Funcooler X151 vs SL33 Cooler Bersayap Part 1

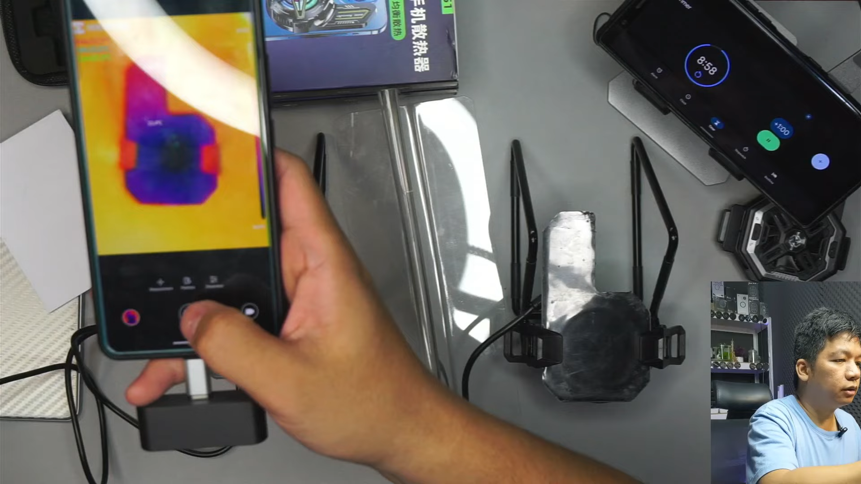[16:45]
127 126 cuma kita coba lagi liat 22 25 ini udah di sama mirip-mirip
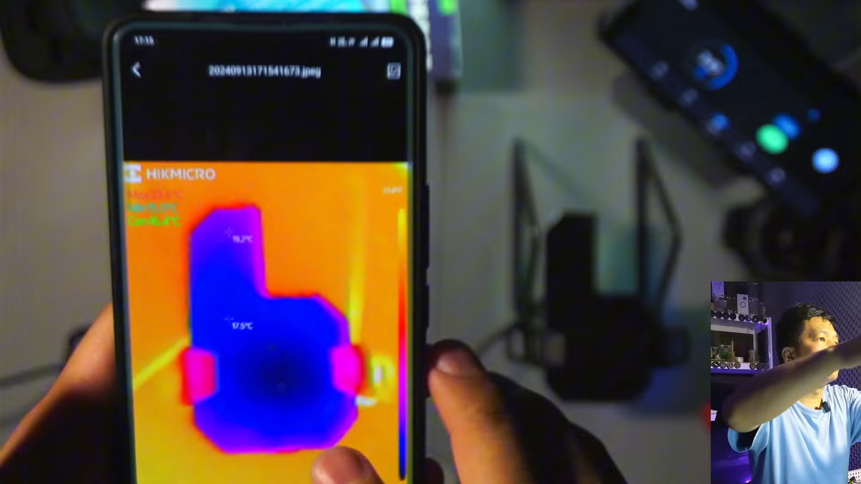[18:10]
nah nah dari foto kelihatan ya yang gue bilang bottleneck-nya
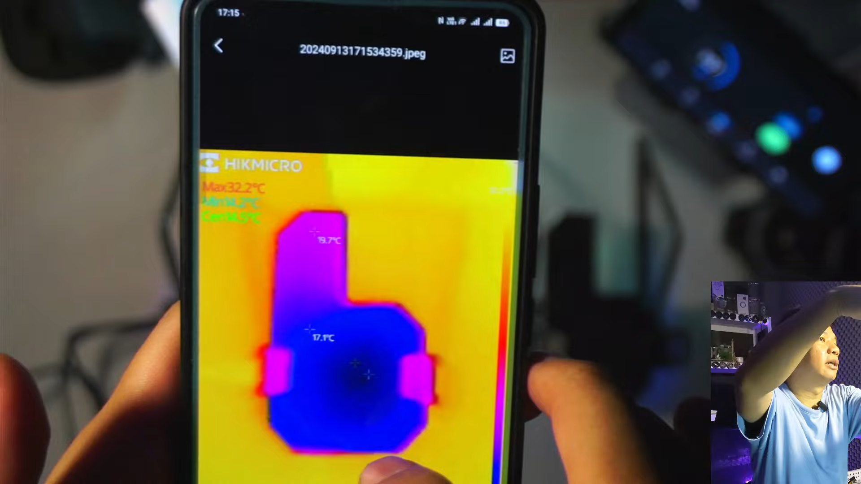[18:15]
On screen: max 32.2°C
kelihatan patahannya dan disini
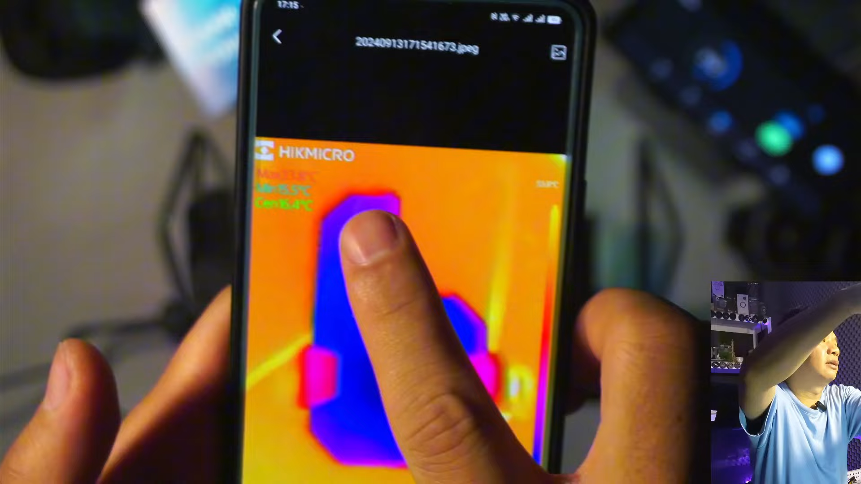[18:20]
berasa ratanya ini bedanya kalau desain bener-bener sama enggak
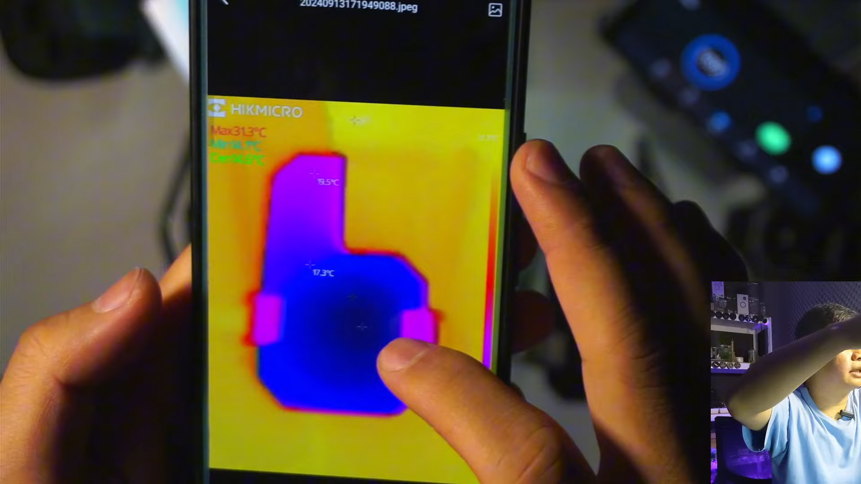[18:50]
On screen: max 31.3°C
untuk SL33 terdinginnya di 14,1 ujungnya di
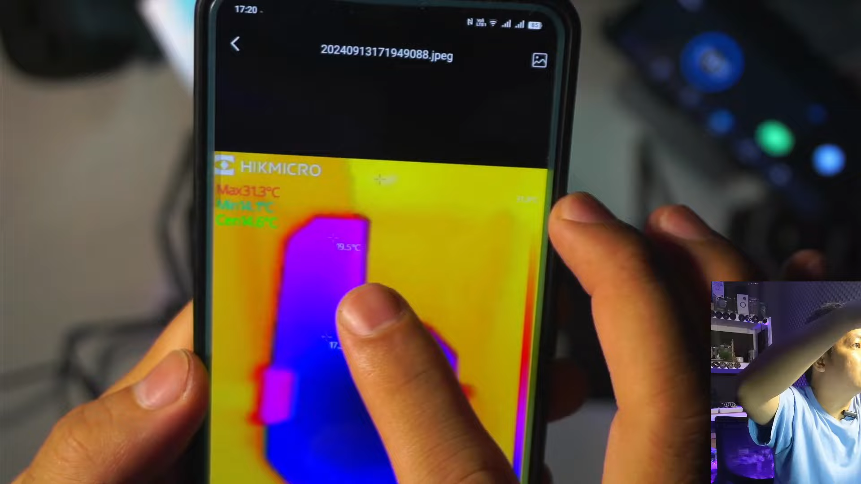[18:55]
On screen: max 31.3°C
19,5 kita balik ke X151 lagi terdinginnya di 14,4
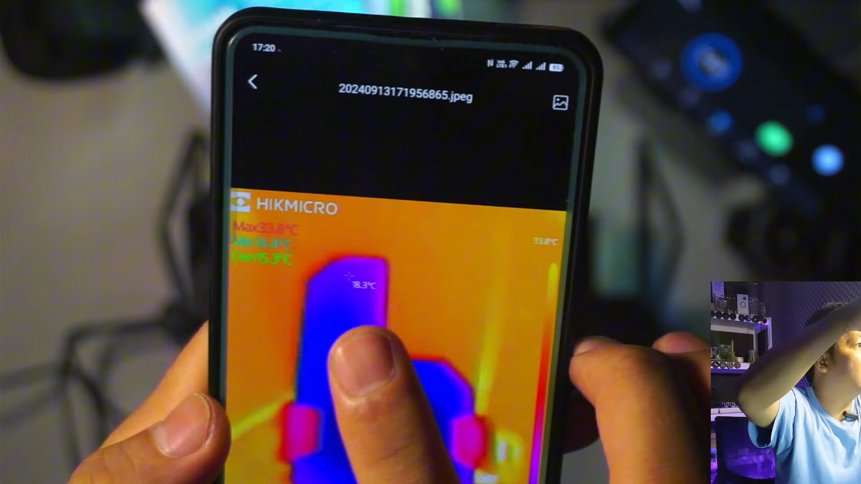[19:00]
terdinginnya di eh titik ujungnya di
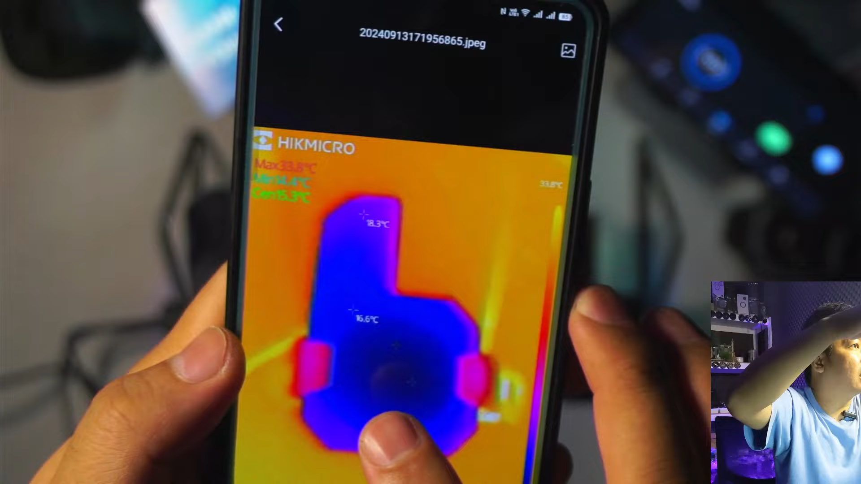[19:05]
18,3 kita balik lagi terdinginnya di 14,1 tetap dan ujungnya di
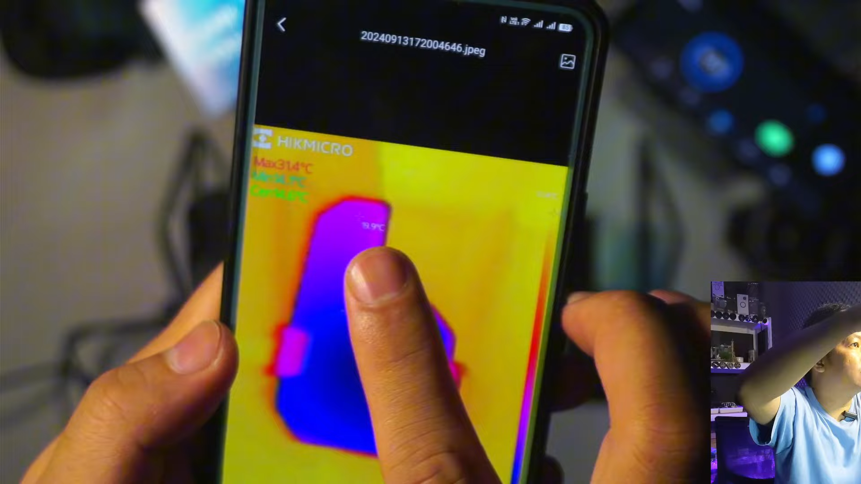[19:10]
sekitar 19-an tetap 19,9 jadi
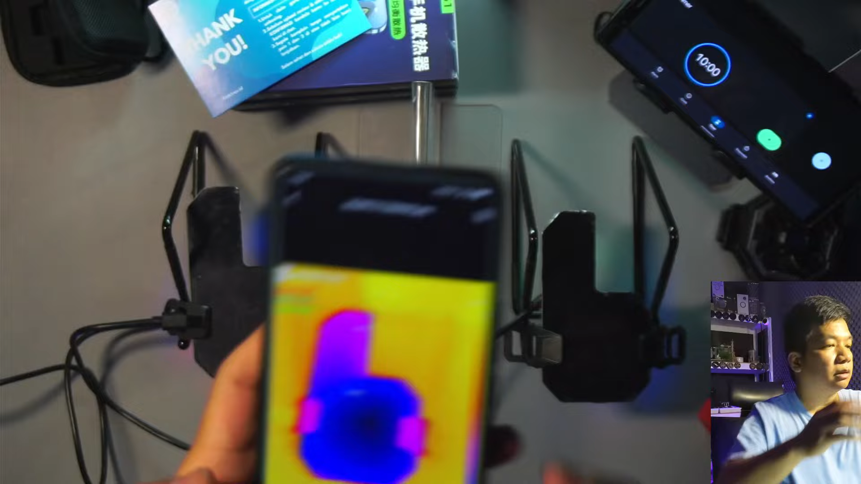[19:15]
dari gambarnya juga kelihatan ini patah disini dinginnya dan kalau
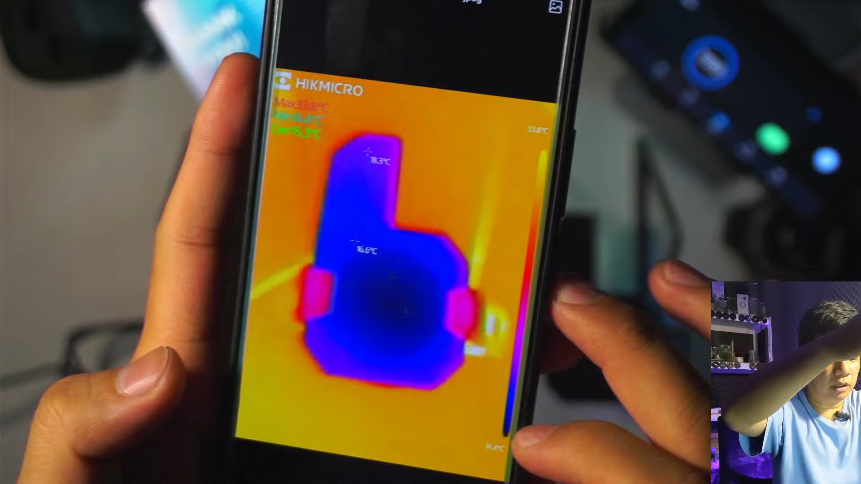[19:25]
di apa namanya X151 dinginnya lebih rata
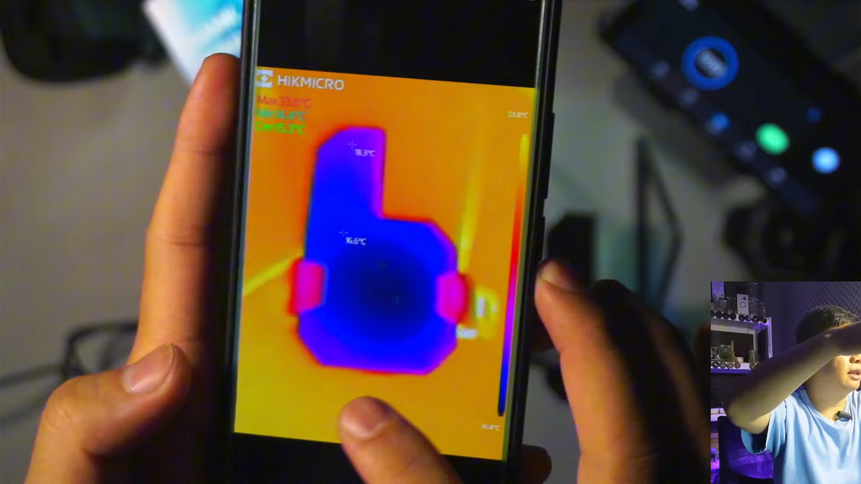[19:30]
kelihatan ya untuk titik dingin memang kalah
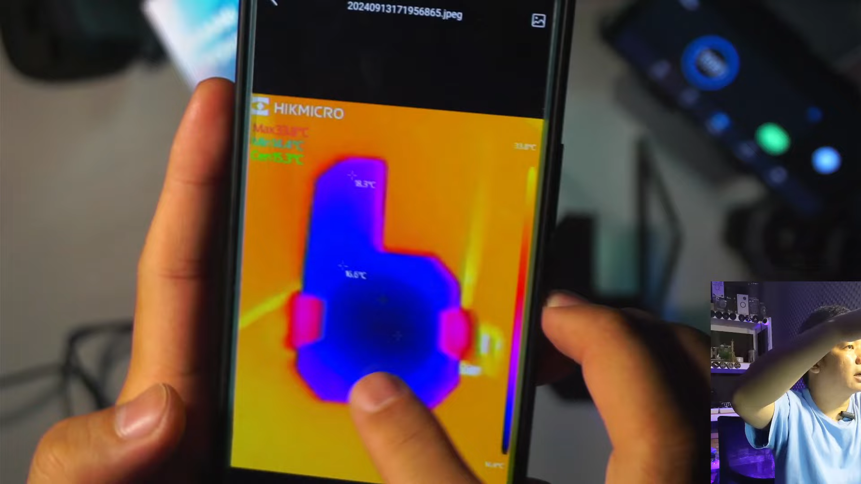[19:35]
karena di SL33 dia ngumpul di tengah dinginnya lebih ngumpul di tengah kalau disini dia lebih